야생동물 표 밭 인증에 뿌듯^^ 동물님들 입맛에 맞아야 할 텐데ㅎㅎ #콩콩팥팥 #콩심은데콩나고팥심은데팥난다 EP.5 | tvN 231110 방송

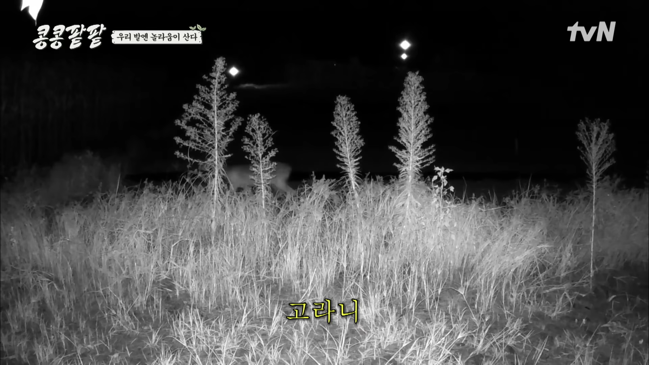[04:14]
여기 고라니야. 와, 되게 선명하게 보인다. 뭐 물고 있어요? 오, 그러네. 어, 뭘 물고 가. 아, 뭐지? 뭐 물고 가는 거야? 근데 좀 큰 건데? 그리고 두 마리씩 또 오더라고. 아씨, 여기 긴. 와.